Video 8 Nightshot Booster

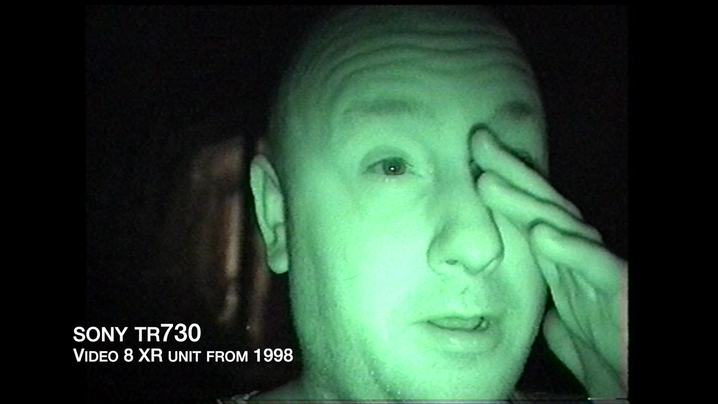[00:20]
model from 1998 and yeah normal night shot at the moment but I thought it would be interesting see what performance we get if I use the night shot
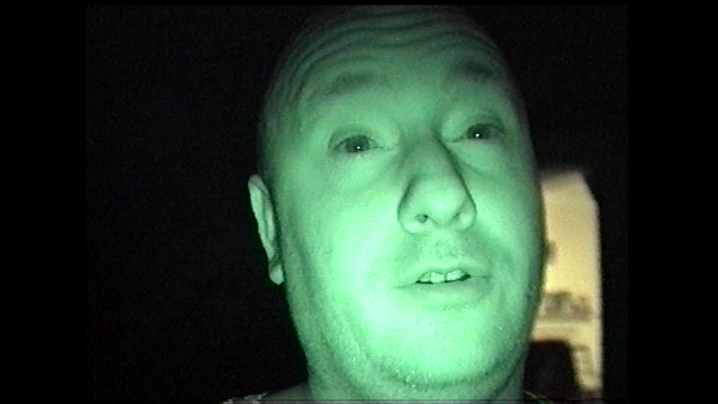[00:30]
light that I got from Amazon that I did a test on with the Panasonic a few weeks ago. At the moment, not getting much let's put it on the low setting which I think is on the right.
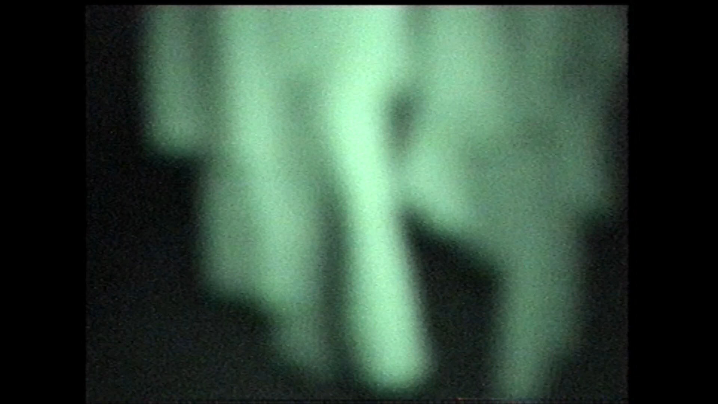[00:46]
Still having focusing issues. Okay okay so that's then back to normal night shot and then help from this light the small and then let's move to the large. That's much better.
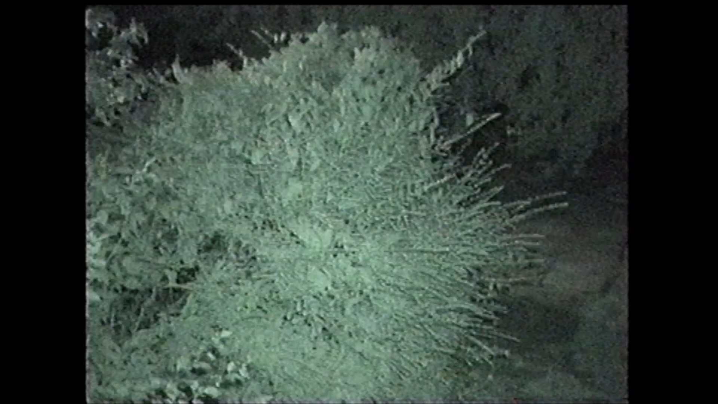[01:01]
Garden lights come on. So I'm filming myself again.
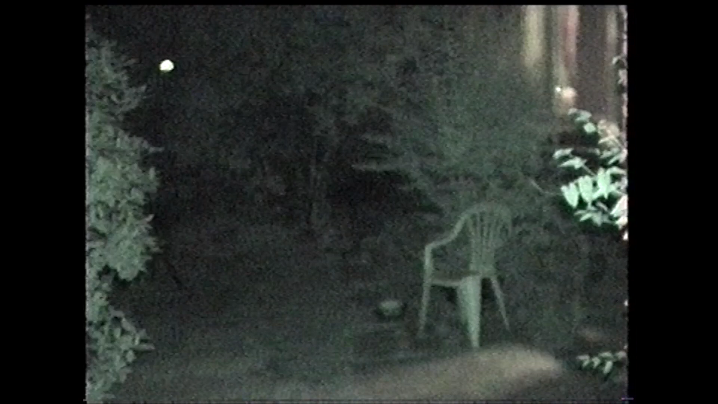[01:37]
But it certainly gives much better range now. On my night shot helped a little bit. Helped fully. I do love this camera. One of my favourites by far. And yes I'm still using my retro cameras.
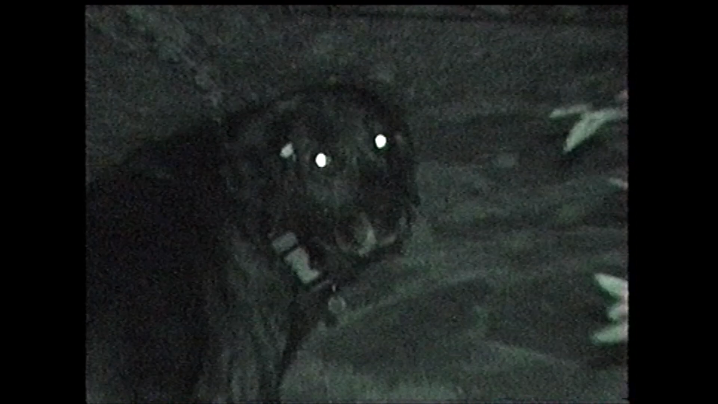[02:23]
Do you see him? Dock's eyes are scary in the dark. Good night shot. Scary.